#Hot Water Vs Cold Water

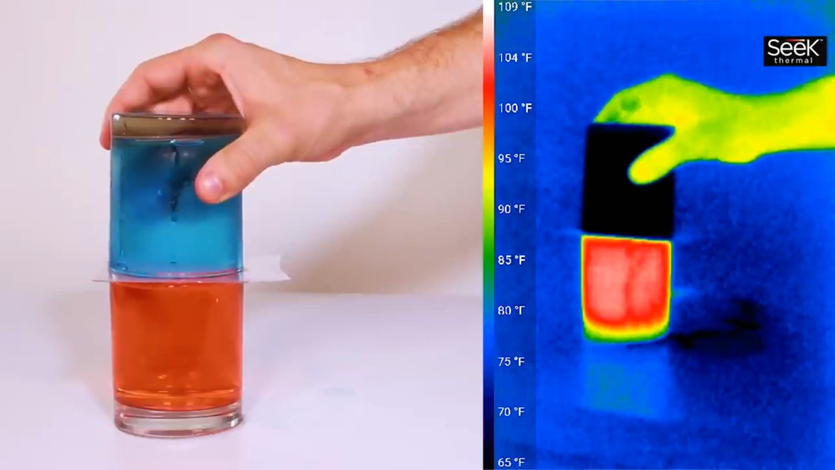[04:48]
On screen: scale top 109°F, scale bottom 65°F
take a look at the thermal camera.
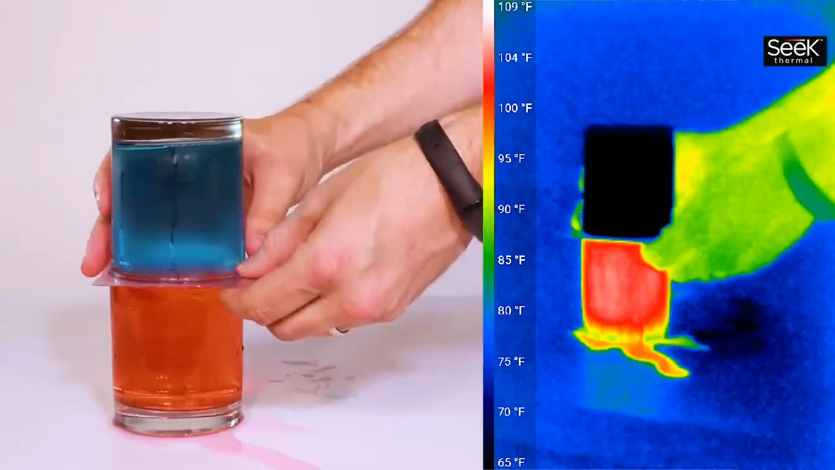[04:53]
On screen: scale top 109°F, scale bottom 65°F
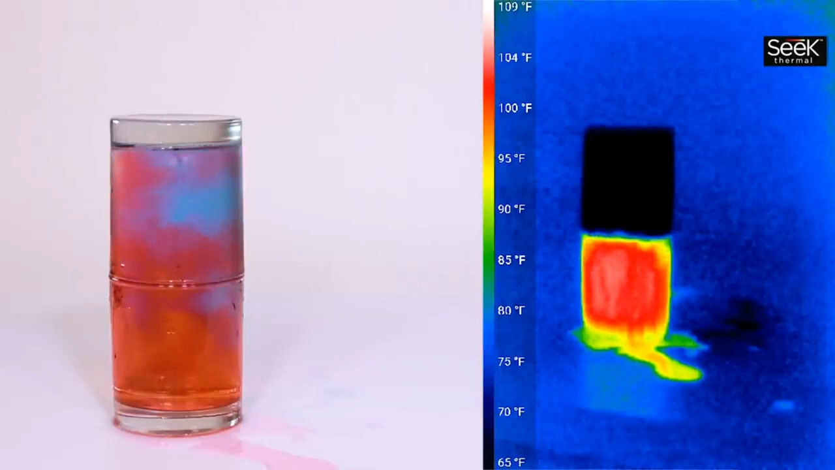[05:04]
On screen: scale top 109°F, scale bottom 65°F
The colors start mixing immediately, but if you look at the thermal camera it shows that the hot water and cold water don't just trade places.
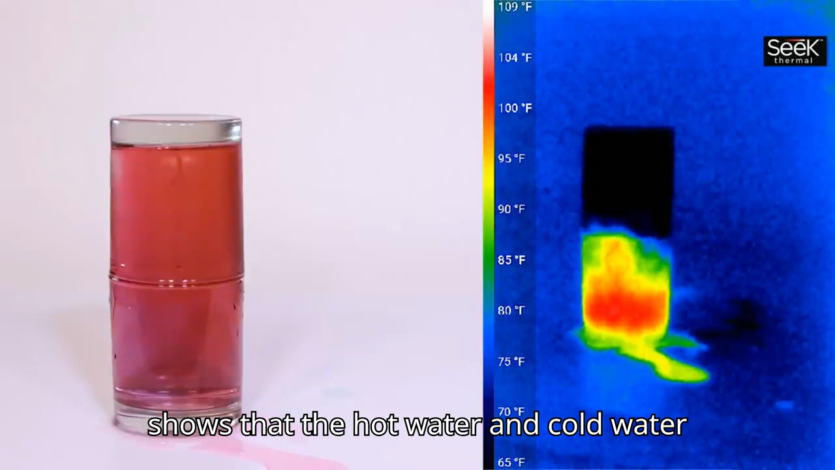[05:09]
On screen: scale top 109°F, scale bottom 65°F
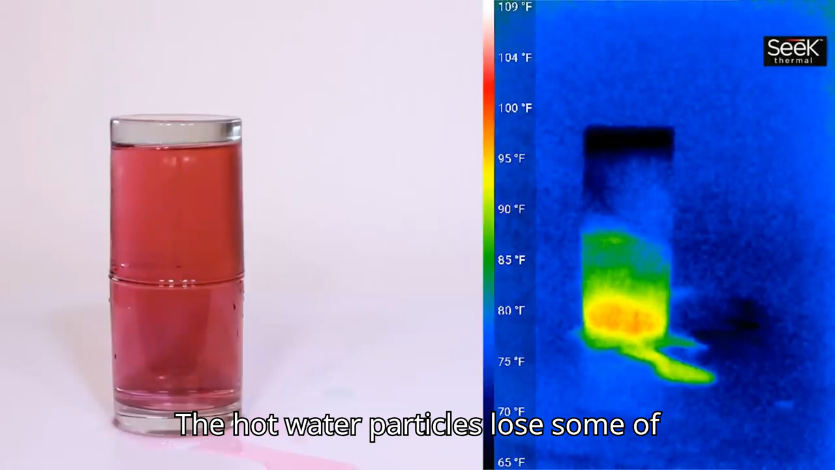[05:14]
On screen: scale top 109°F, scale bottom 65°F
The hot water particles lose some of their heat energy to the cold water particles and then after a minute everything's the same temperature.
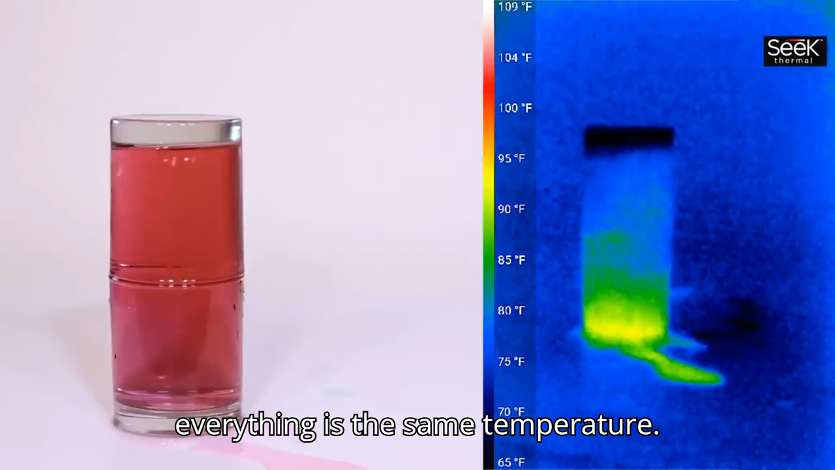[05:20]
On screen: scale top 109°F, scale bottom 65°F
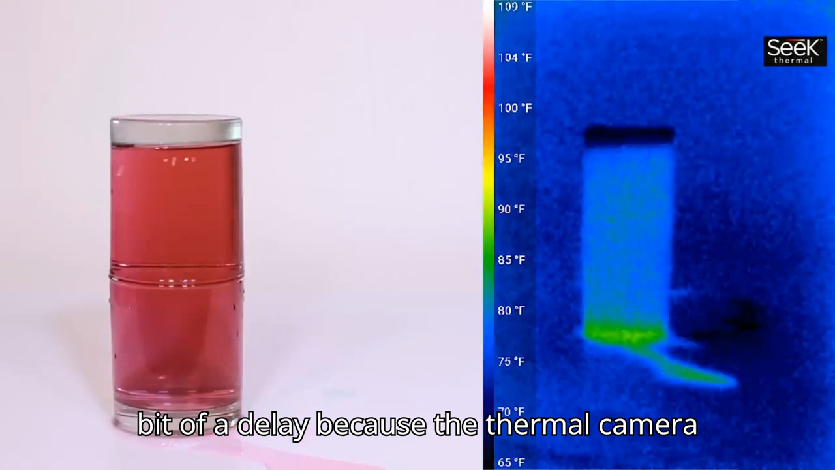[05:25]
On screen: scale top 109°F, scale bottom 65°F
Again if you remember there's a little bit of a delay because the thermal camera is looking at the temperature on the outside of the container.